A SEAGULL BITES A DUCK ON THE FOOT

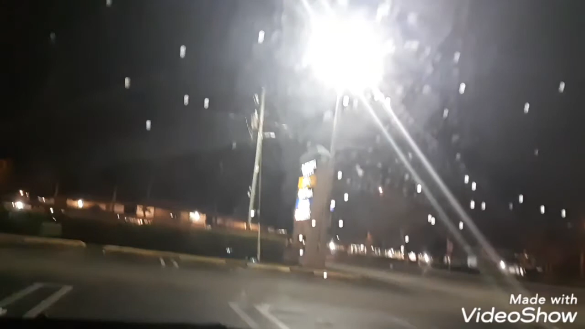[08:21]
What's up, guys? So, we're mentioning rain all of a sudden like literally three minutes ago. And now watch. It's going to start raining really bad. And this was before it even started sprinkling. You can see the little raindrops on here. Literally. No windshield wiper or anything. There's very little raindrops. And Jared was just mentioning it's the petty people with their weather machine from Poop Techs. They're just trying to feel better about the fact that they always ruin their weather down there. And now they're trying to mess up Miami weather, too.